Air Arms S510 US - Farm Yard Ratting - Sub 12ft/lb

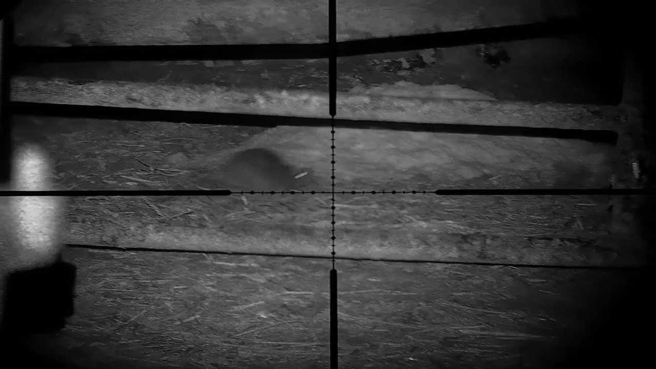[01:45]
okay let's get straight to it the farmer was right there seems to be
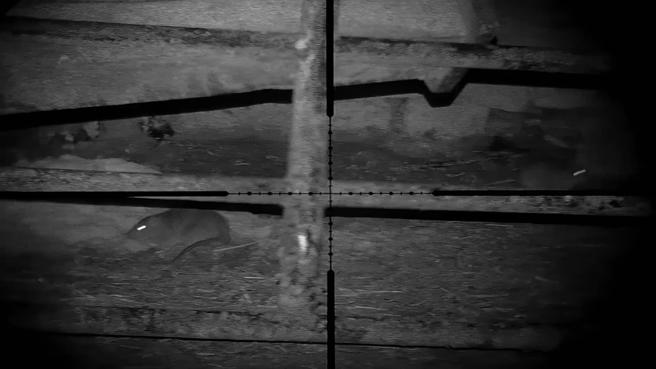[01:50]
quite a lot of rats around but they just won't stay still for me they're coming right in front of me
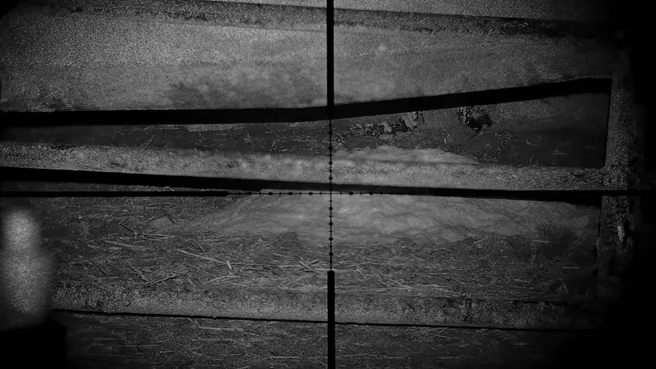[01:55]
stop for that second or so and then they'll just run off again
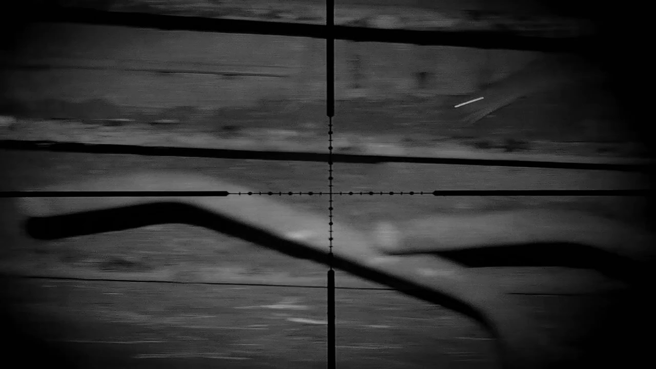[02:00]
this
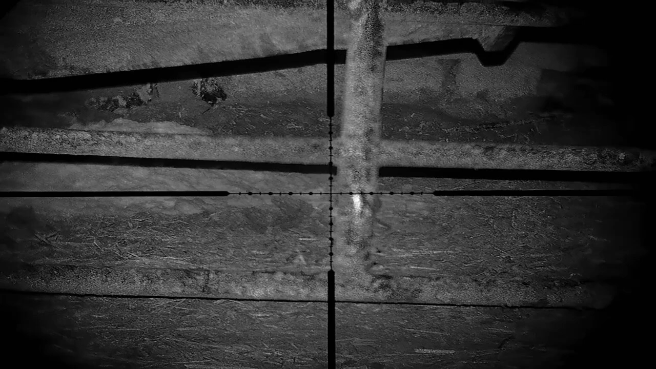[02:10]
one could be my first opportunity there we go finally got our first victim that took longer than expected
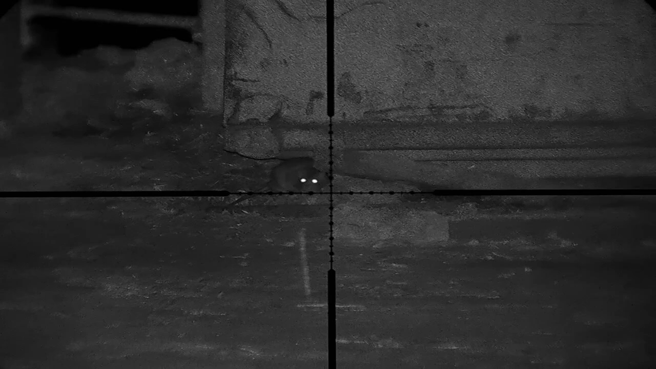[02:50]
getting going now got three down now we're looking at number four here this one's at about 25 to 30 yards and just simply hold dead on no need for any hold over a honda and it's straight down
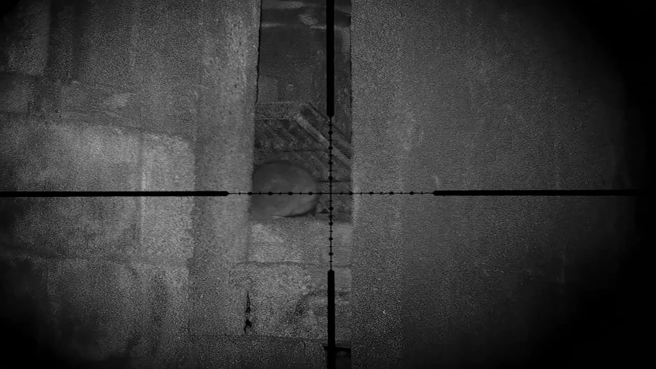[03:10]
been watching this one for around about a minute just keeps turning its head so i'm just waiting for to turn it to turn its head again
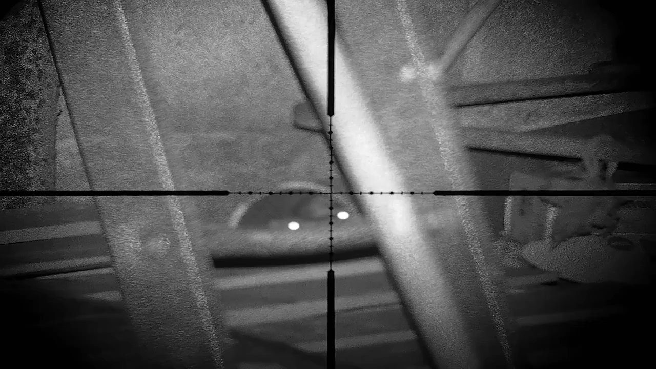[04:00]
we've got six down so far hoping to make this one seven it's just starting back and forth and just waiting for that moment
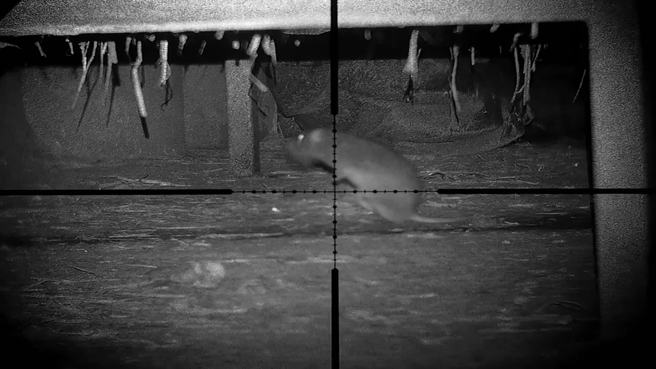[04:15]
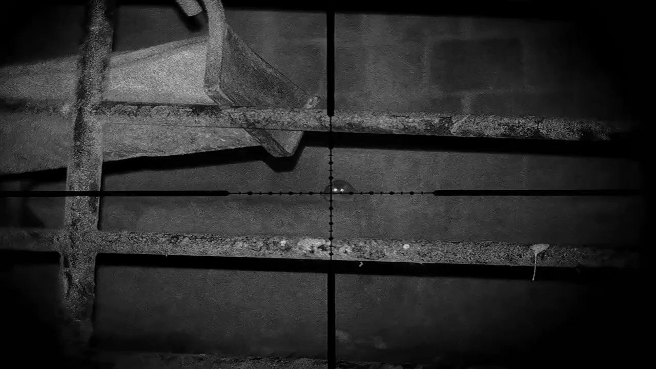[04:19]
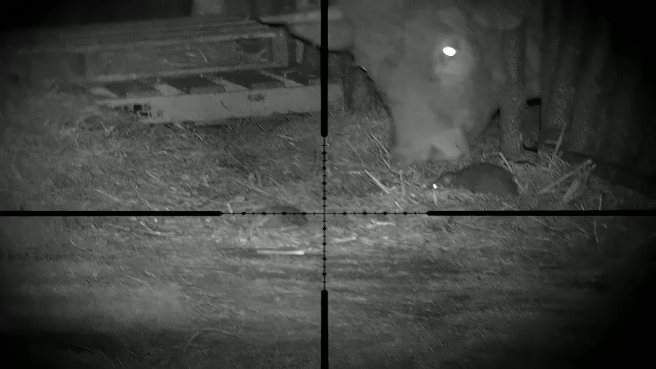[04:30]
this is a case of looking at your backstop this is not a safe shot what i'll do here is i'll change my position hopefully the
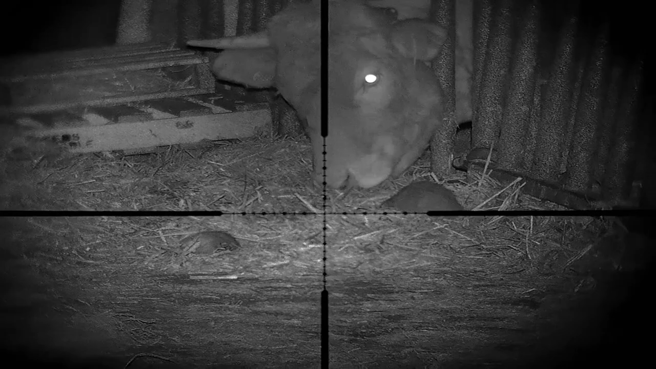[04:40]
livestock will shift out of my way and then i'll get a clean opportunity i've now moved into a different position i should now have clean opportunities for some of these rats
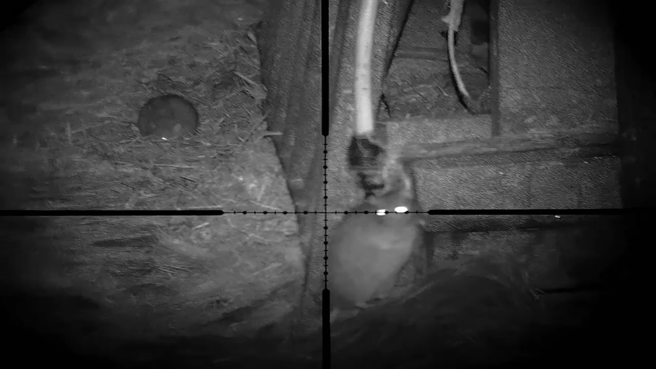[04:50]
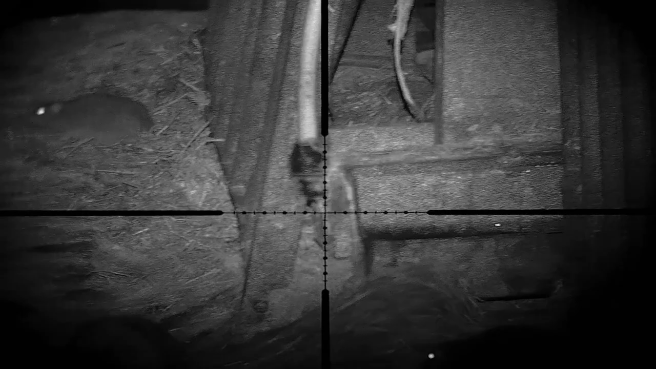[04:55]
i was happy with that one that was for number nine waiting for that moment for number 10 is it safe that was a safe shot
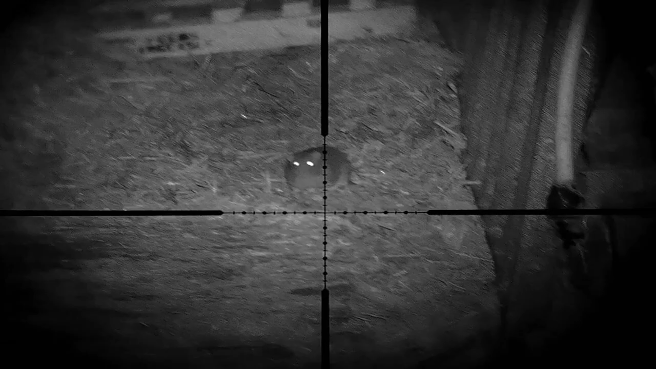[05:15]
looking to get three in a row here ah good the livestock put the head away at the right time there
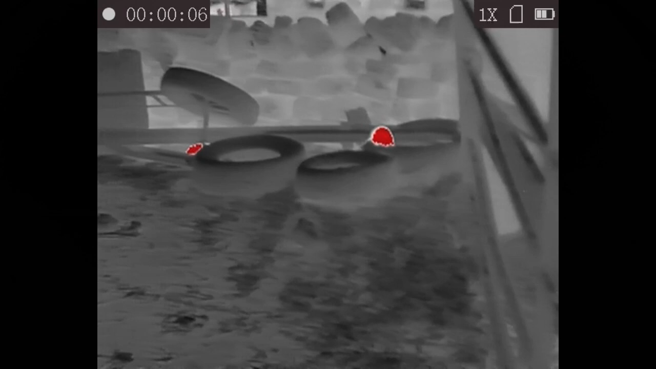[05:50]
notice these rats which are hanging around this wall and on the tires so i'm going to see if i can get one of them here
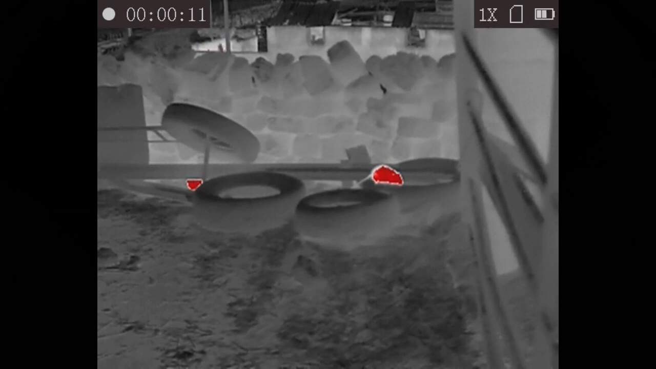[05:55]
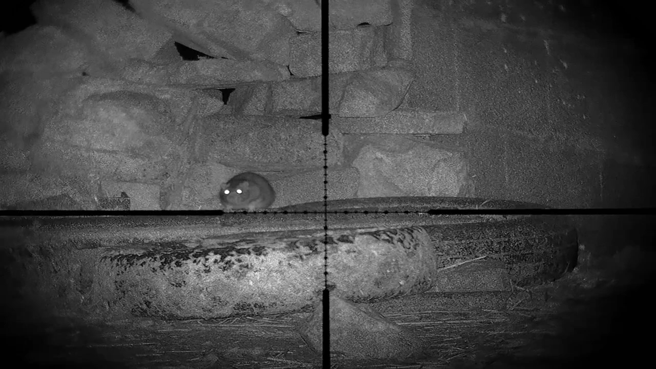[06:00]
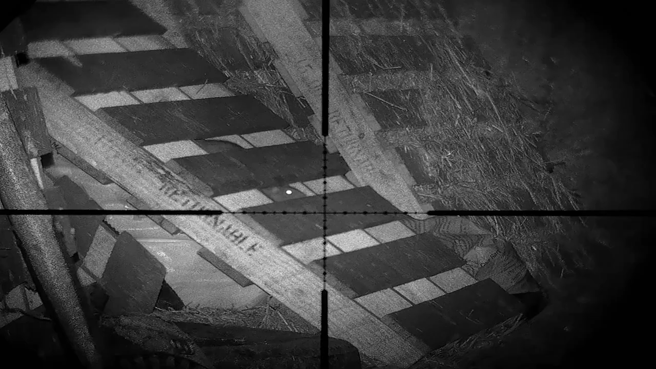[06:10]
notice this rat which is inside this pallet so i'm hoping he's going to stick his head out and i might be able to get a shot on that one
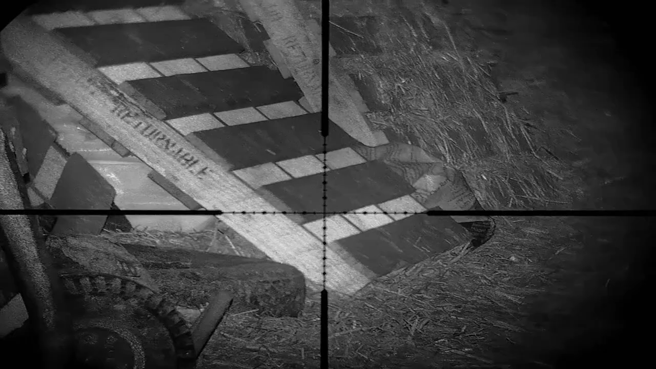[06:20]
unfortunately this one comes out that'll stop you scratching as i say curiosity kills the cat and in this instance you get lead punched
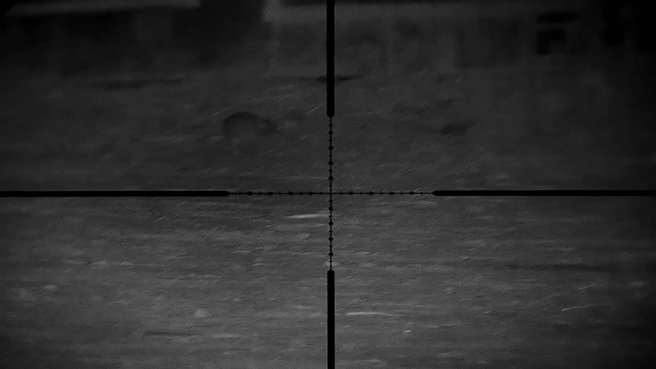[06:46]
looking at number 18 here this is at 30 yards holding dead on
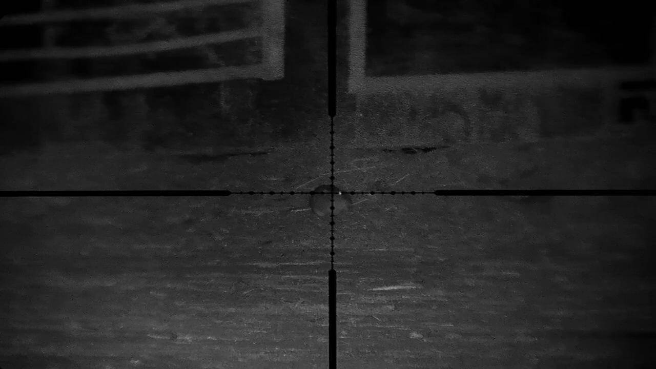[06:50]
oh you lucky bugger that has just skimmed the hair on top of his head
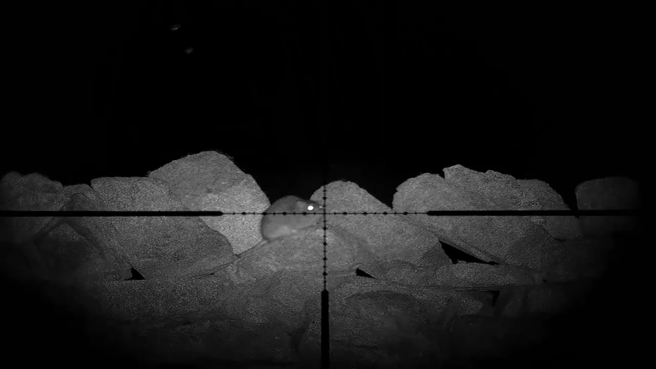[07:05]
i've seen a few in this wall try and get one down there you go now his mate comes along hopefully for a quick double and you can join your friend bye and finally last one of the night this is for number 21 just keeping my eye on the livestock and down that one goes